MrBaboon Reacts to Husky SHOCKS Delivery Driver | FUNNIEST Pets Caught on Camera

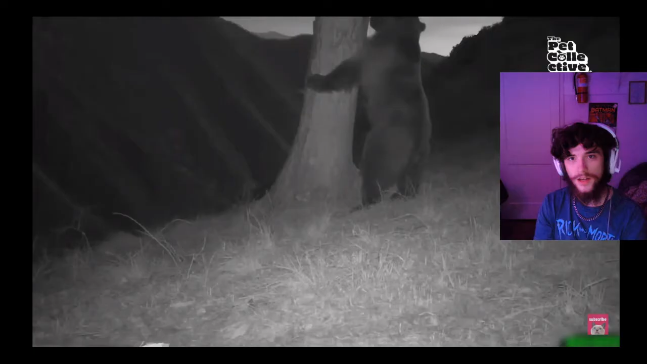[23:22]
This guy put in the work today and gave it one more shimmy before moving on.